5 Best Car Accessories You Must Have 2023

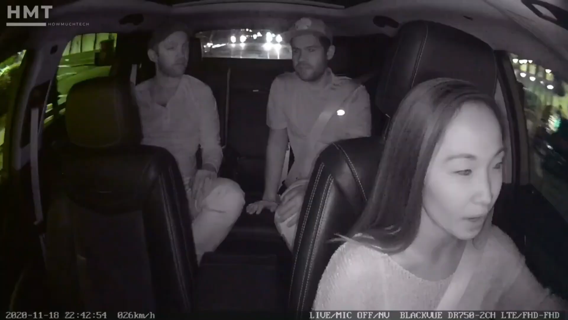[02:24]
so you'll capture clear videos even in the darkest of lighting conditions.